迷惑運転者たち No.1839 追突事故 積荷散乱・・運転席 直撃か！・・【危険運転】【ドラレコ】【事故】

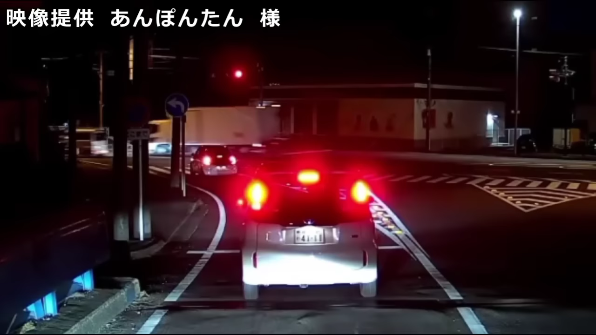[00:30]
いやいやいやいやいやいやいやいや、これ途切れたら出ようとしてるんだろう。あー、途切れる前に青になってよかったな。あー、かだね。